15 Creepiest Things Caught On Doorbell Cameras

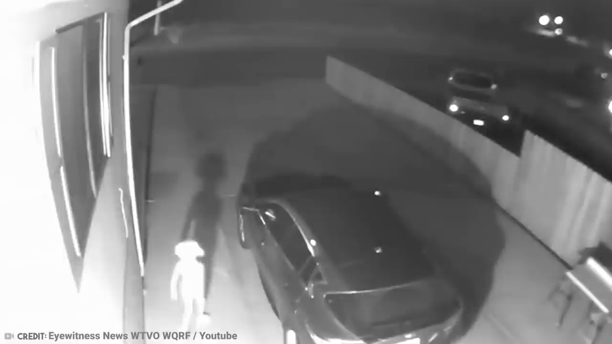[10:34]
A woman named Vivian Gomez first caught a glimpse of this one night, and was shocked by what she saw. She then posted it to the internet, and it became an overnight sensation. Loads of people were trying to guess who or what the heck the thing in the video really is. Some people have said, however, that it looks like a young boy with underwear on his head.
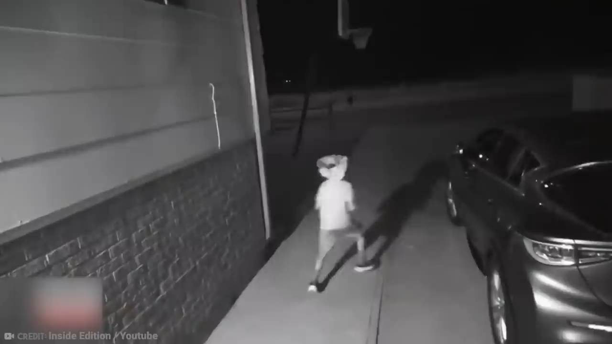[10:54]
To support this guess as to what the thing is, Vivian has a young son named Bobby. In one of the reports, the reporter had Bobby put a pair of underwear on his head and go down the driveway,
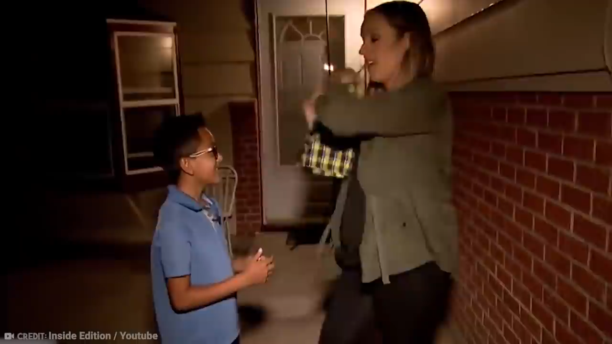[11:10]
and I gotta say, it looks pretty close. If the kid is insisting it's not him, then we gotta trust him, right? So what do you guys think? Was it a Dobby type creature, or was it just little Bobby? 6.
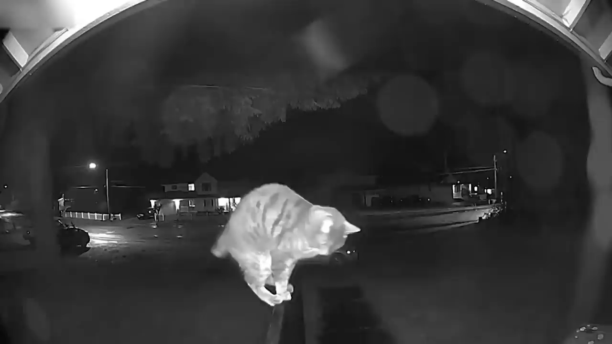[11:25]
Cat Rings Doorbell To Ask To Be Let In The House Now,
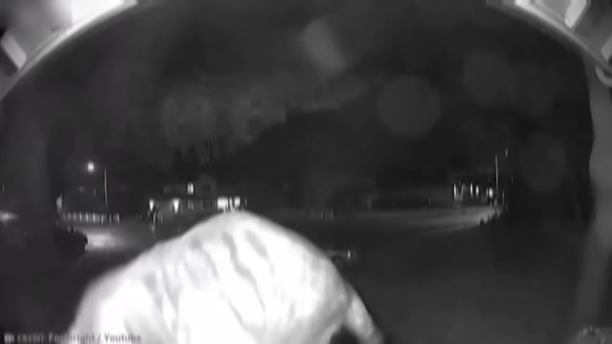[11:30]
I think that cats, even though they're complete and total jerks, are much smarter than us humans think they are.
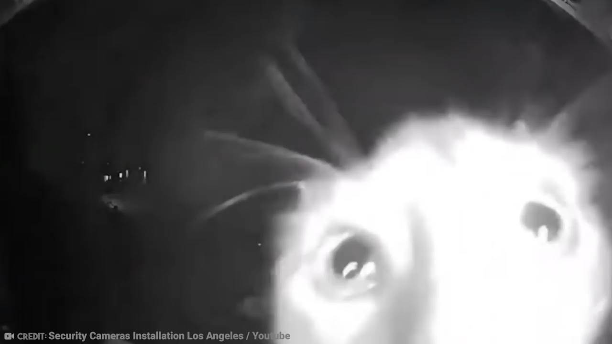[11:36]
And we already think they're pretty smart, right?
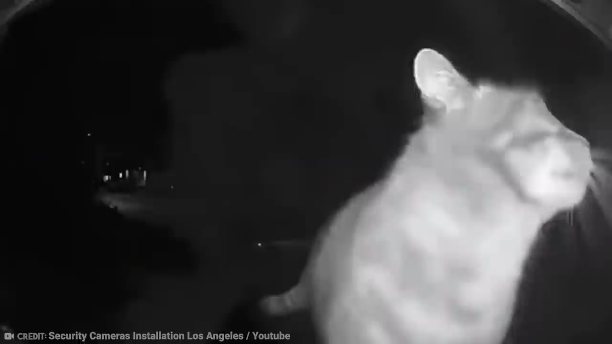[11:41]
Well, the case in point in this video is that the cat literally rings the doorbell after being locked out. And it's not like the cat just wandered off on its own.
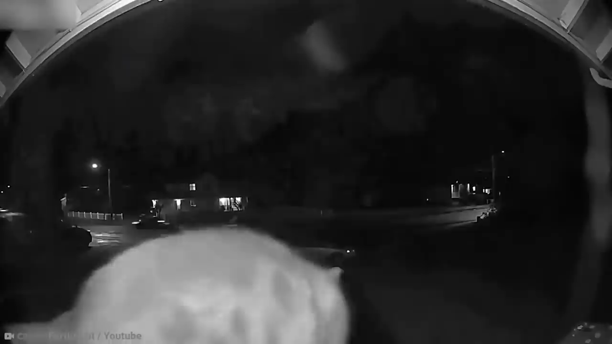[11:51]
No, it wanted to get let back in, and had the smarts to ring the doorbell. So chances are, that cat's probably a keeper. Just after the cat rings the doorbell, it knows to wait right there,
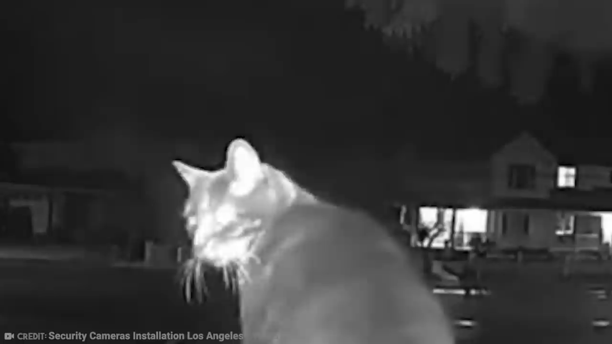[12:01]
and its owner will come to get it as soon as she can.
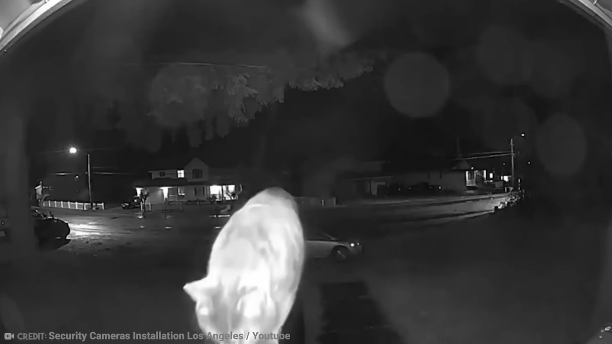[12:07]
But the cat knows better, and looks out for anyone who may come up and mess with it or something like that.
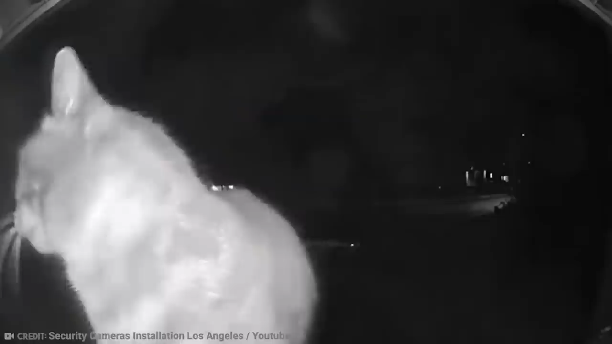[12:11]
The owner, seeing how super adorable the situation is, gets on the intercom and starts speaking to the cat.
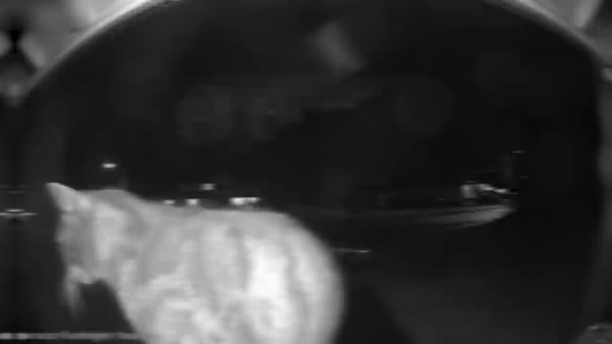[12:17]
After stringing it along just a bit longer, the cat's owner finally opens the door and lets the cat inside.
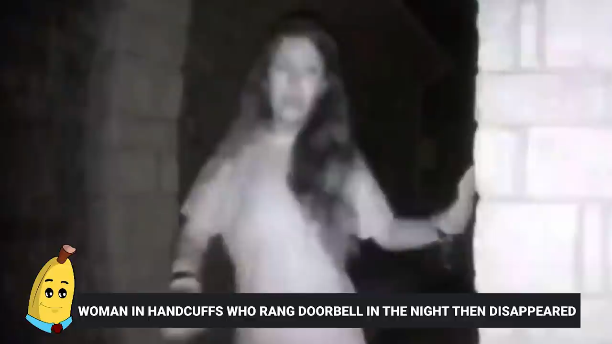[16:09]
Woman In Handcuffs Who Rang Doorbell In The Night And Then Disappeared
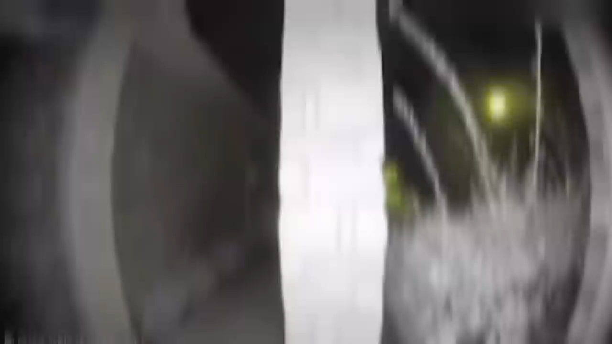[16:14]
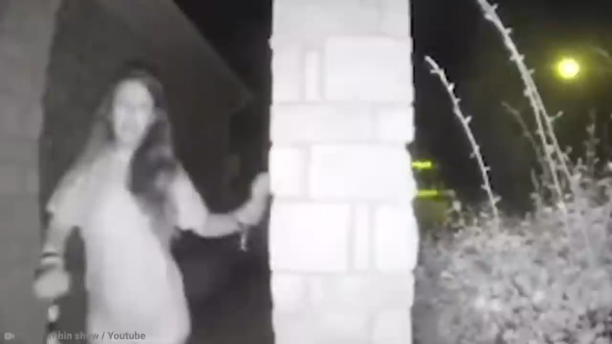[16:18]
In the middle of the night in Texas, again, a woman came up to the doorbell wearing what seems to
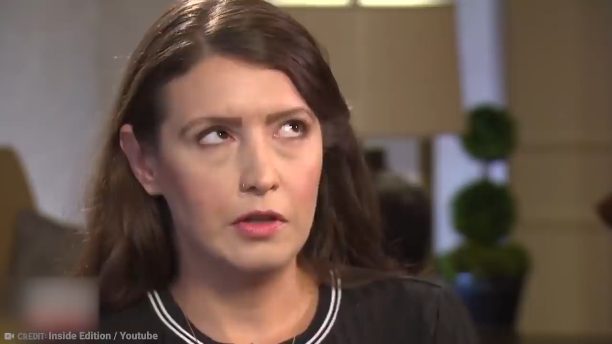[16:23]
be only a t-shirt and appeared to have some kind of shackles around her wrist.
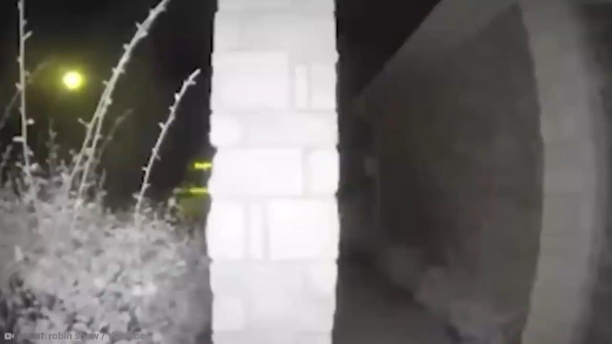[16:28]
The people who owned the home didn't open the door, so the woman went off into the night.
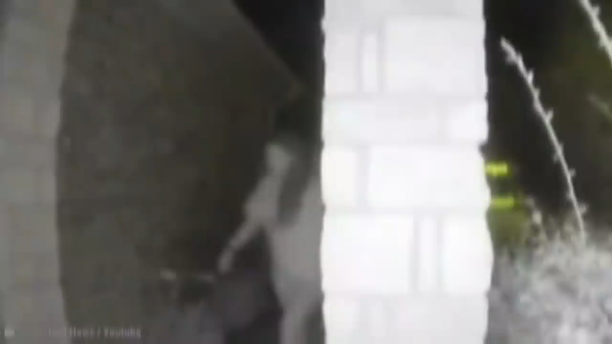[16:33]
Police then released the surveillance footage of the woman approaching a home.
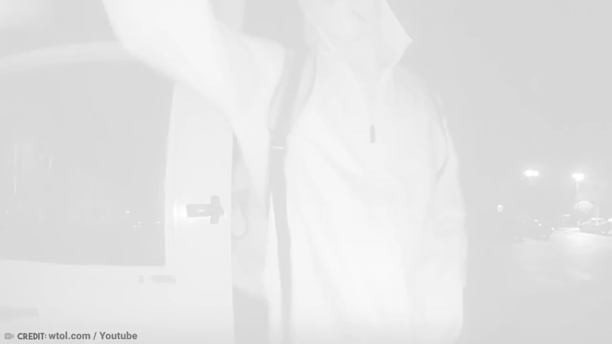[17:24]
It's not always cute cats and clowns and delivery guys. Sometimes, you have some really bad people who want to do you harm,
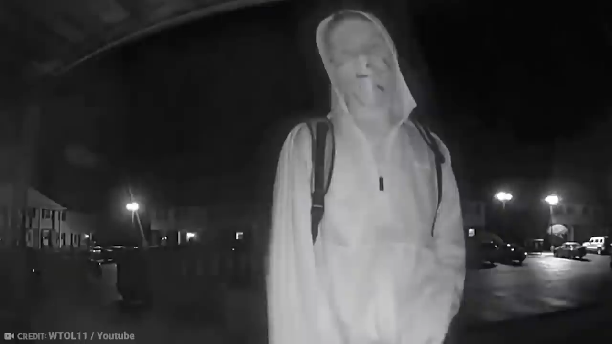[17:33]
or take things away from you. In this video, we see a man approach the home in question and ring the doorbell.
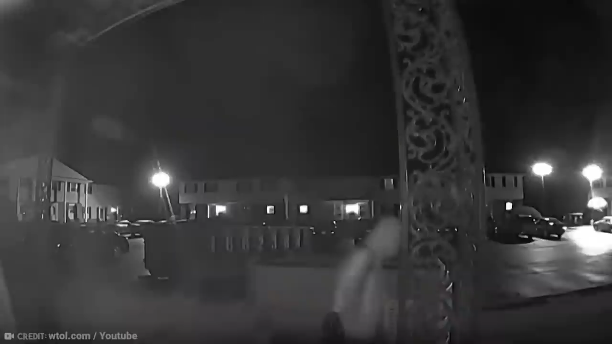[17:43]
When the woman living there asks who it is, the man responds by only saying, it's me. Pretty sketchy, right?